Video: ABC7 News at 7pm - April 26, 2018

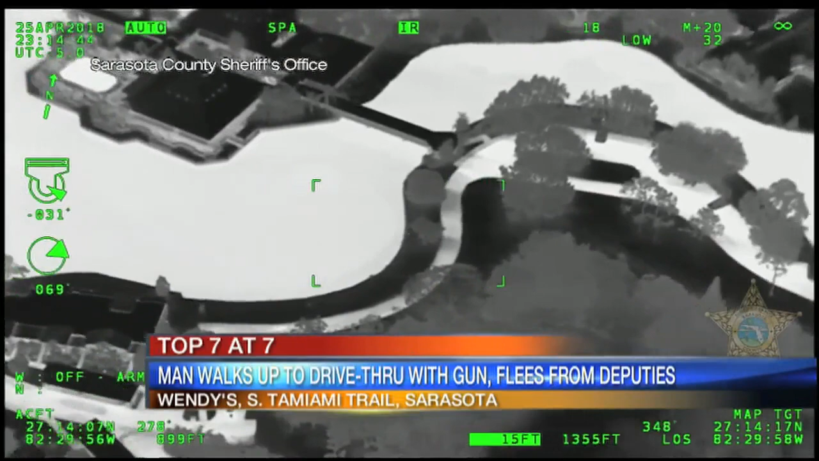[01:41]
The video on your screen shows the helicopter chasing Drake Jenkins last night. He was arrested shortly after.